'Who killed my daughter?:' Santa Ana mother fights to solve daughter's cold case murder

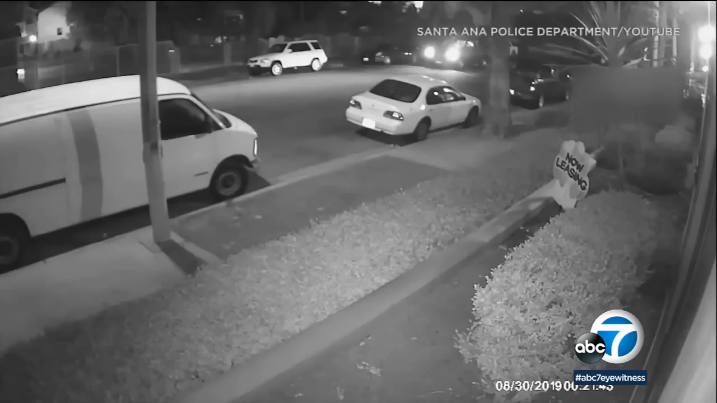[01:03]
After the murder, police released this crucial piece of evidence, surveillance footage,
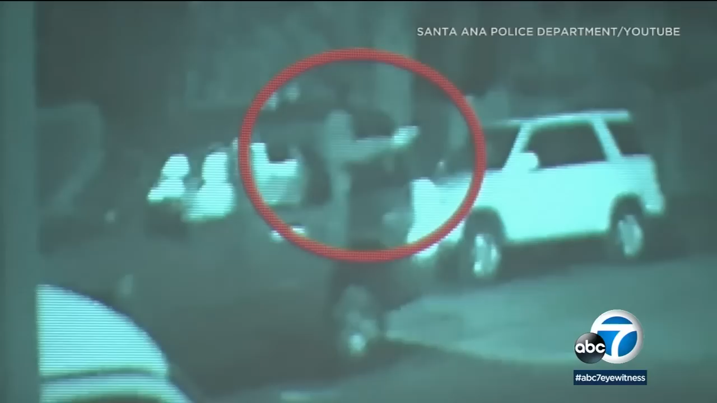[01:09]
of the suspects as one fired from a moving red or maroon SUV.